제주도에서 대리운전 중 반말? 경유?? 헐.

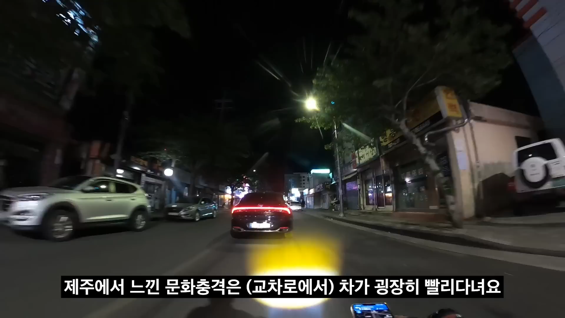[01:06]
제주와서 느낀 문화 충격은 사람들 굉장히 빨리 다녀요 오우 저 분도 제주도 기사님이신 거 같아요 오우 키포드 좋네요 키포드 필수예요 제주도에서는 채우니까 이거 2인 1조로서는 단가가 안 나와 단가가 그러면 그냥 키포드 타고 다니는 게 훨씬 낫죠 그래서 좌회전했으도록 합니다 유미림 마트 전화 한번 해보겠습니다 주소 하나만 알려주실래요?
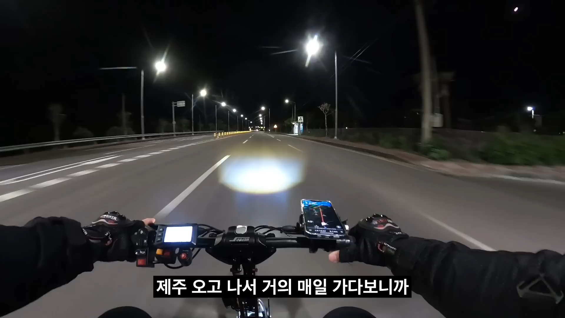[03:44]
오고 나서 거의 매일 가다 보니까 가는 길도 좀 익숙하거든요 그래서 또 올 때도 익숙하게 올 수도 있을 것 같습니다